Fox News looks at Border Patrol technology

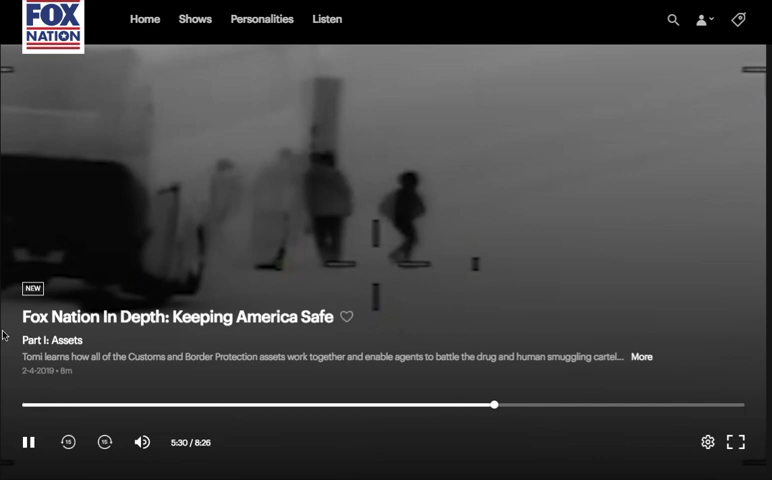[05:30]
As I mentioned, downtown Nogales is compacted. It's very deep canyons and very rugged. So agents sitting on hilltops would not be able to see down at these canyons, see these roads, see the people jump the fence and blend in with the community.
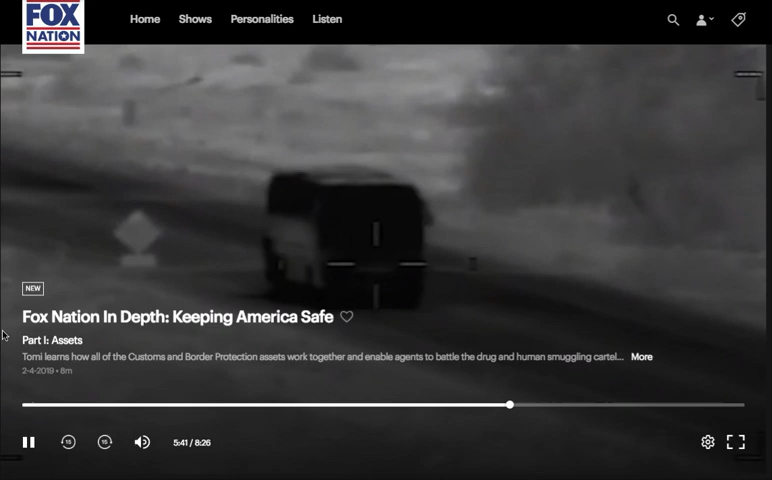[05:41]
So the cameras do that work for them and allow the agents to give the appropriate response and track for the agents.